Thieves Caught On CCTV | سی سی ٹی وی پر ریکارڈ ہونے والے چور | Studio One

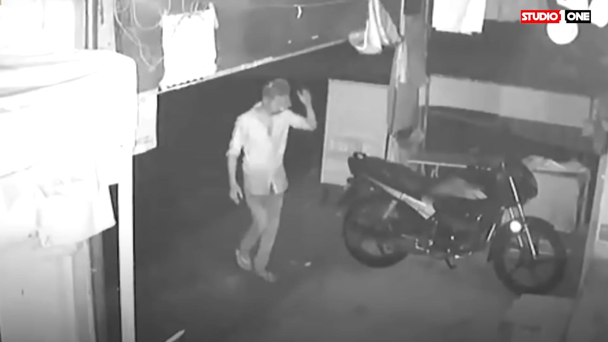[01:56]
لونڈے کو دیکھیں جو کہ چوری کرنے کے لیے موہ کے اوپر شاپر پہن کر آ گیا اب اس پلاسٹک کے
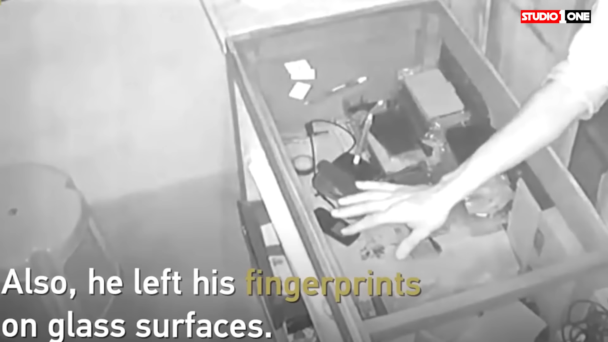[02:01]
شاپر کو موہ پر چڑھانے کا اس لڑکے کو کچھ زیادہ خاص فائدہ نہیں ہوا اسی طرح کی ایک اور واردات میں دو لوگوں نے ایک شاپ کے اندر چوری کی ان لوگوں نے اپنے موہ بھی بڑے صحیح طریقے
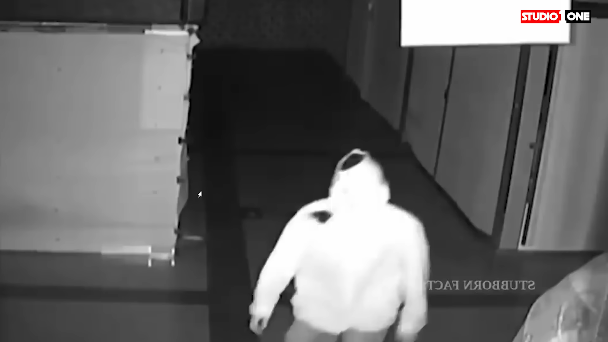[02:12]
سے کور کیے ہوئے تھے ان کو یہ بھی پتا تھا کہ شاپ کے اندر کس کس جگہ کے اوپر سی سی ٹی وی کیمرہ موجود ہے انہوں نے سی سی ٹی وی کیمرہ کو بھی بڑے اچھے طریقے سے ڈوج کر لیا لیکن اس کے باوجود یہ پکڑے گئے یہ اس وجہ سے پکڑے گئے کہ
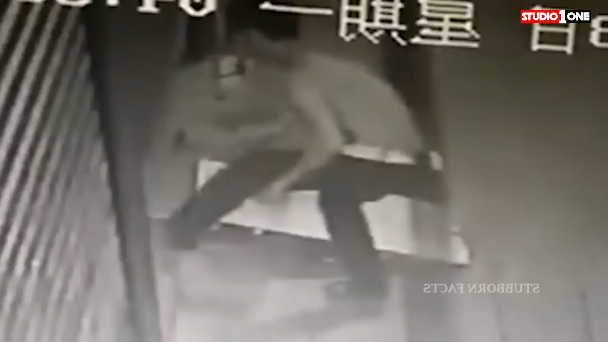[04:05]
چائنہ سے سامنے آنے والی اس ویڈیو کو دیکھیں جہاں پر ایک لڑکا ایک ویئر ہاؤس
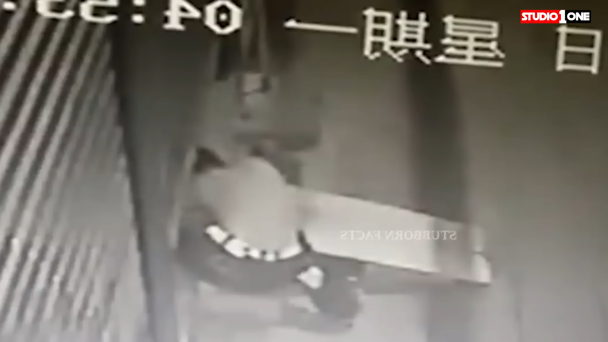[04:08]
کے اندر چوری کرنے آتا ہے ویئر ہاؤس کا مالک جیسے ہی اپنے بائک کو لے کر ویئر ہاؤس سے باہر نکلتا
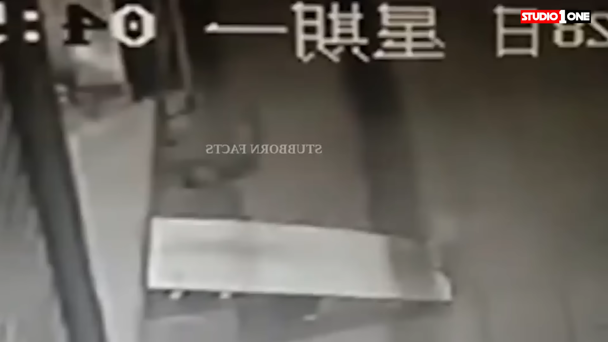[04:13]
ہے تو ویئر ہاؤس کا آٹومیٹڈ شیٹر نیچے آنا شروع ہو جاتا ہے اس سے پہلے کہ یہ شیٹر پورے طریقے سے نیچے آ جاتا ایک لڑکا اس شیٹر کے نیچے سے ویئر ہاؤس کے اندر داخل ہونے کی کوشش کرتا ہے انپورچنیٹلی یہ لڑکا ویئر ہاؤس کے اندر داخل بھی نہ ہو سکا اور واپس بھی بھاگ نہ سکا اس لڑکے کا پیر شیٹر کے اندر منز گیا اور اس نے اپنے پیر کو نکالنے کی بہت زیادہ کوششیں کی کوئی بھی کوشش کام نہ آئی تو یہ لڑکا تھا کھار کر اسی جگہ اسی پوزیشن